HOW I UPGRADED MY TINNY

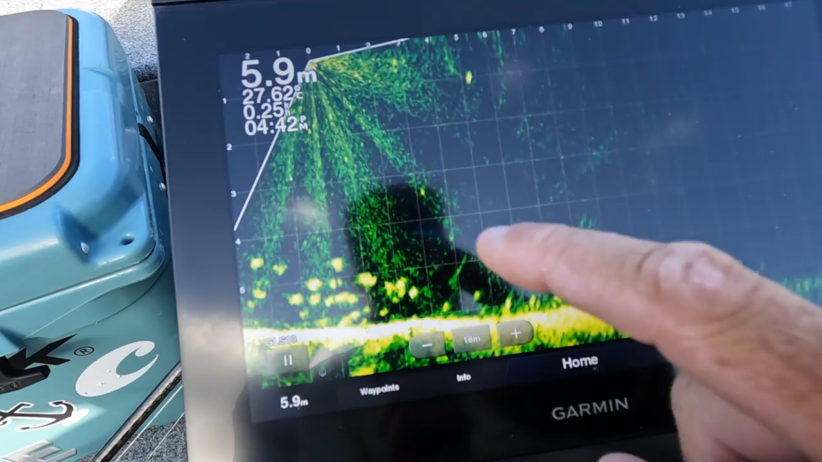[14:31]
On screen: depth 5.9 m
right on a current line we've got the current coming this way and then where where where the
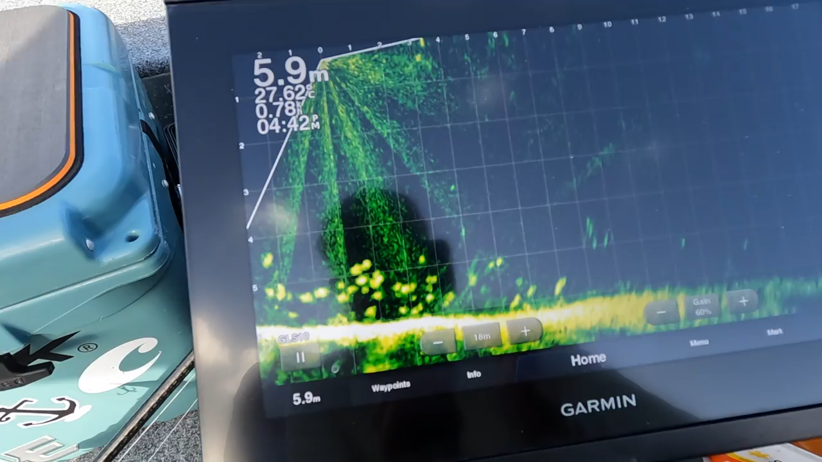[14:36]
On screen: depth 5.9 m
two currents the the tide's running out and then the back it is running
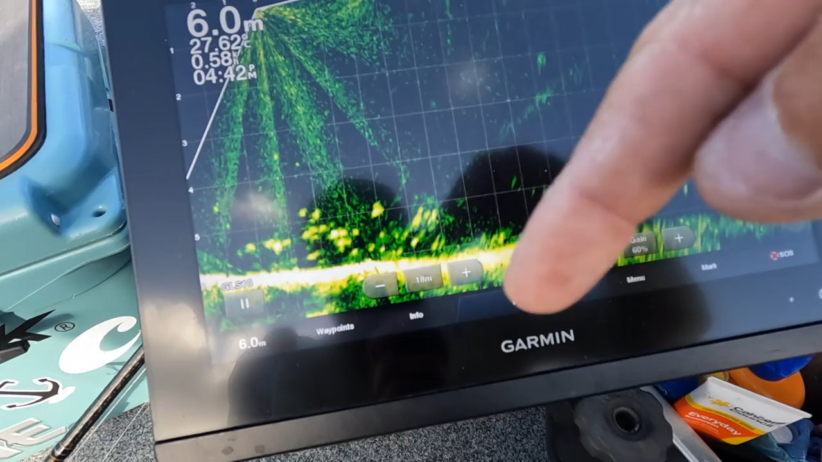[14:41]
On screen: depth 6.0 m
in the fish is sitting right up on this line that's in there i put the vibe through them a few times
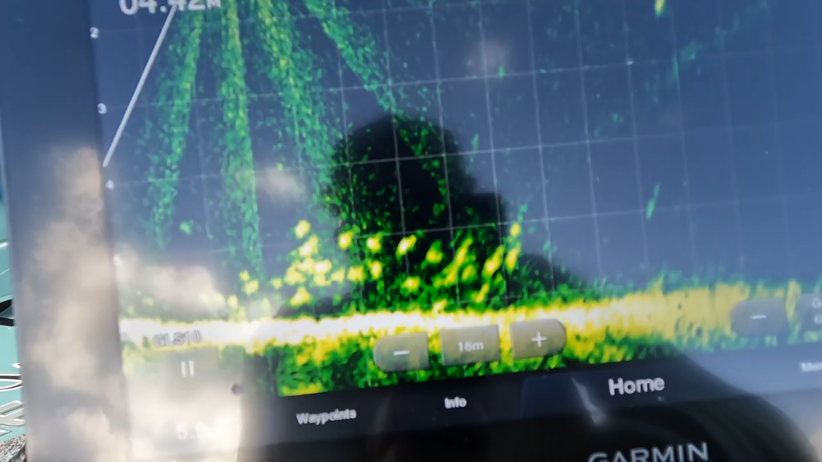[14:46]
and you can see the lures swimming through they swim over to it but by the time we
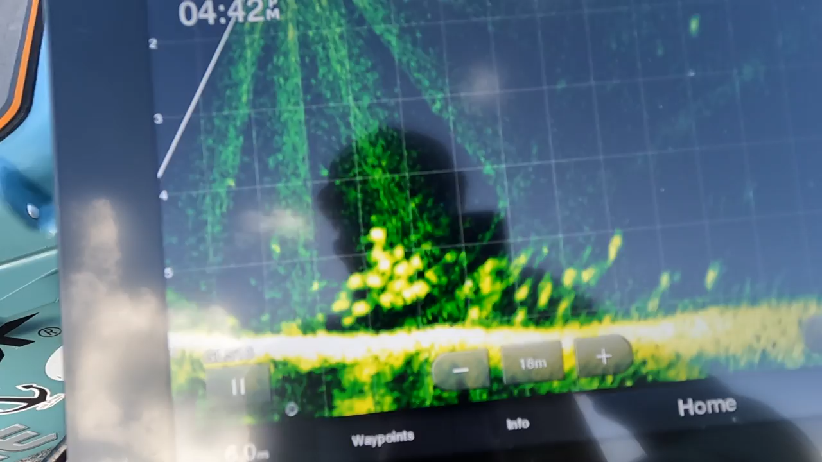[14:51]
get the bite already off the screen i haven't worked out how to do my screen recording yet with that
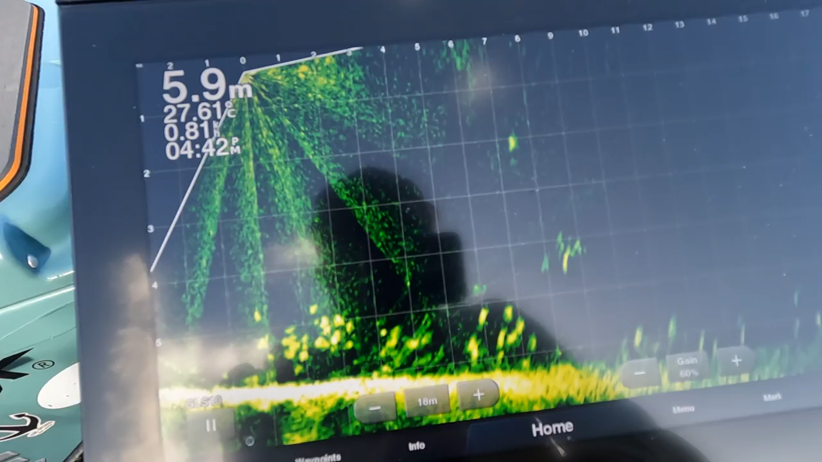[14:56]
On screen: depth 5.9 m
active captain app so i'll come back to this with another video but
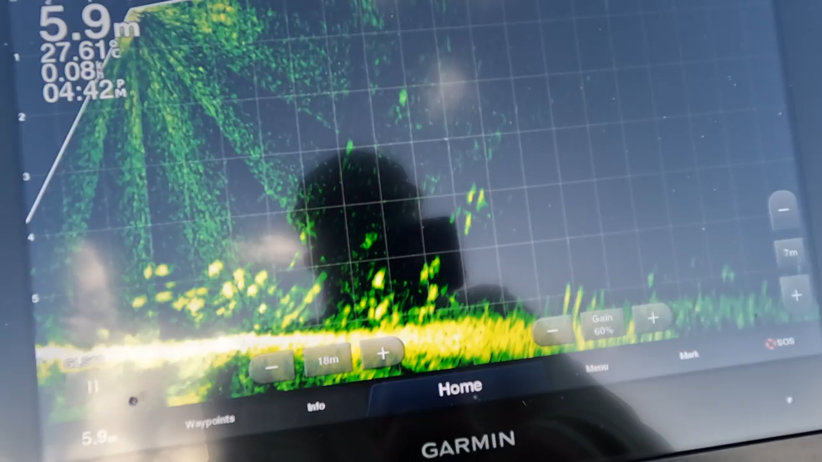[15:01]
On screen: depth 5.9 m
i'm going to put the side scan on now just so i don't have to keep changing the angles and i'm going to get stuck into them hopefully
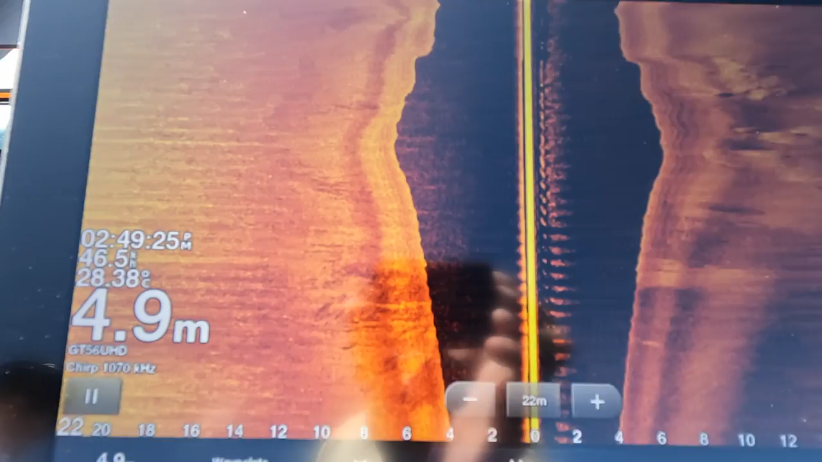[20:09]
On screen: depth 4.9 m, water 28.38°C
at speed which is really good for offshore and that sort of thing finding new ground and that sort of stuff so